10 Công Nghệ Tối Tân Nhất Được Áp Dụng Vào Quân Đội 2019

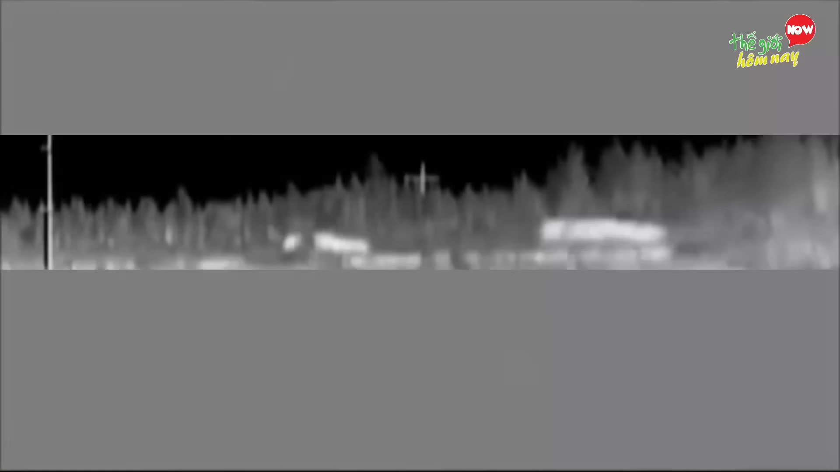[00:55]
với tính năng bảo vệ các
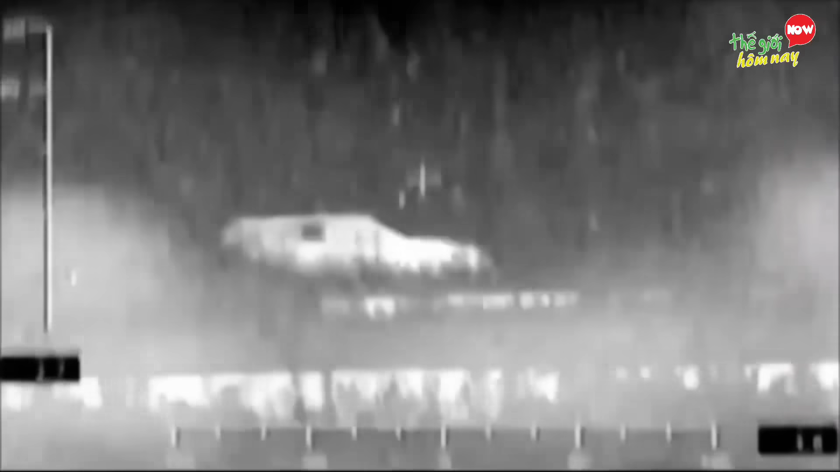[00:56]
phương tiện quân sự chống lại sự phát hiện của các thiết bị nhìn đêm cầm quan phổ hông ngoại
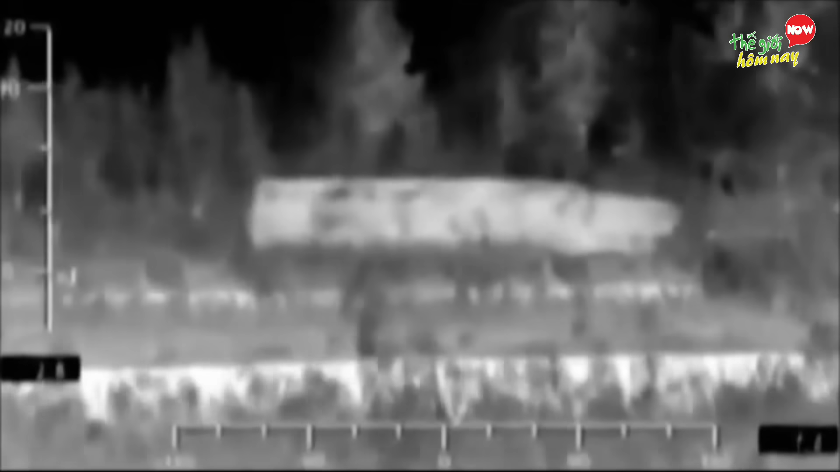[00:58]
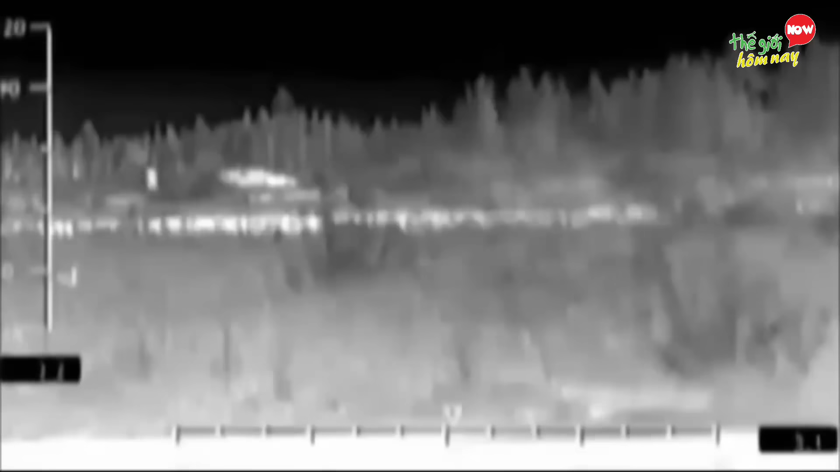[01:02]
Công nghệ này gồm hàng loạt các tấm Pentia hình lục giác có thể được làm
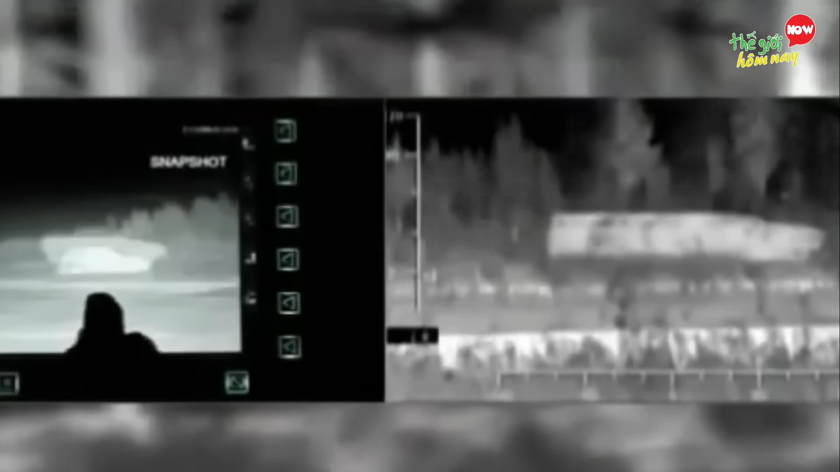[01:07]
nóng hoặc ngủi lại để tạo các hình ảnh mong muốn ví dụ như một phong hình cây cối hay một vật thể phi quân sự Hệ thống còn có khả năng thu
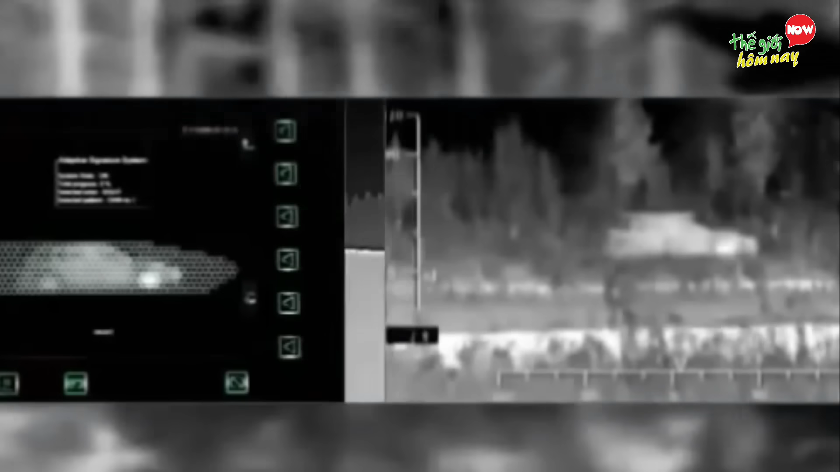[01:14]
thập và hiển thị những ảnh nhiệt khi phương tiện đang di chuyển Kết quả là chiếc xe được che đẩy một cách tinh vi trước những thiết bị nhìn đêm chuyên gia nhiệt
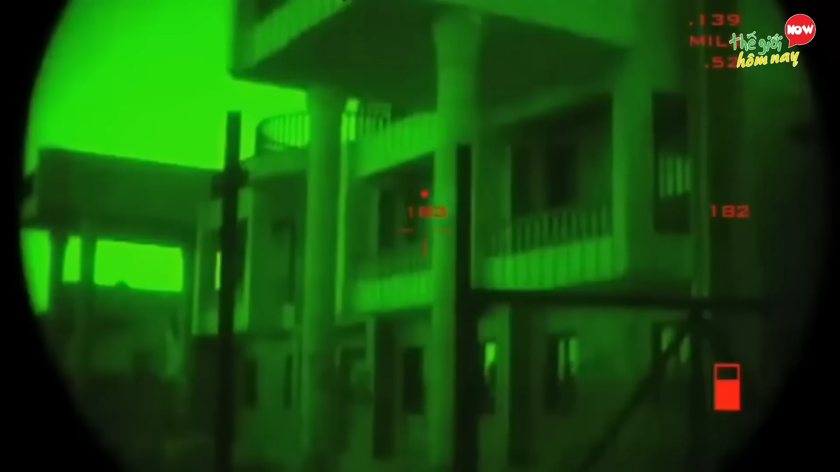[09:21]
Súng được chế tạo nhằm tiêu diệt các mục tiêu ẩn nấp trong các hòm hào trong các căn nhà hoặc phía sau các bức tường mà không cần viên đạn phải chạm vào mục tiêu Súng được tích hợp một máy tính quỷ đạo đường đạn cùng thiết bị xác định khoảng cách bằng laser làm hệ thống nhắm Vì thế,
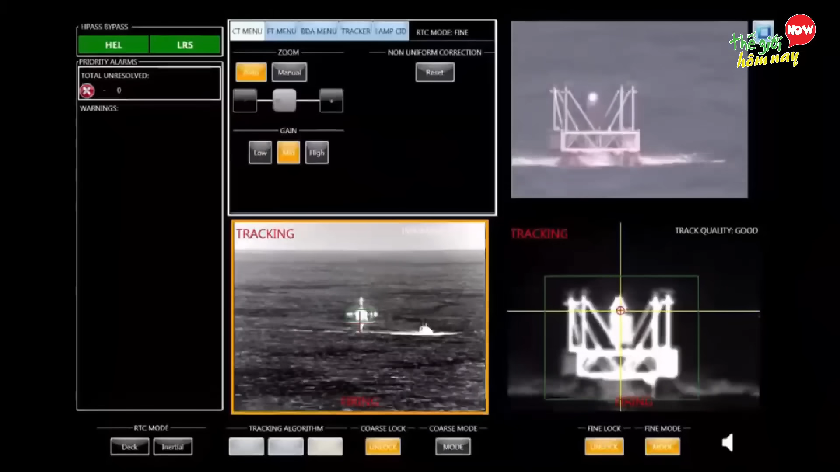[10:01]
trình thử nghiệm khi chiếu luồng sáng nóng hàng